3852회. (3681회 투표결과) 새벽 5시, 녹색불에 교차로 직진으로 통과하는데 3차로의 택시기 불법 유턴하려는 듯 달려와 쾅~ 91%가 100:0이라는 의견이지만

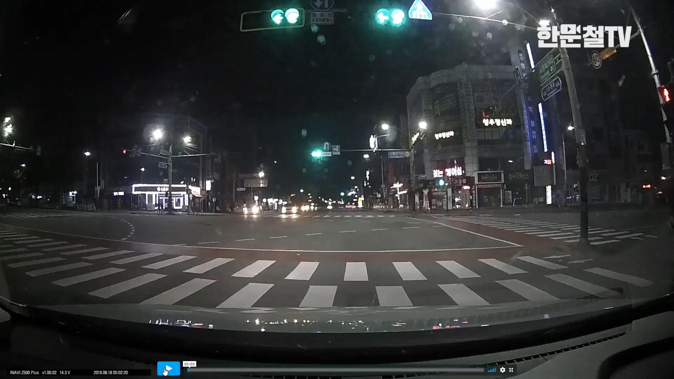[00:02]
물박차 이제 신호 받고 출발합니다. 자, 출발하겠습니다. 네, 새벽 5시 좀 지나서 차들이 없죠? 네, 쭉 녹색 신호에 통과하려는데 택시 한 대가 이런. 아하.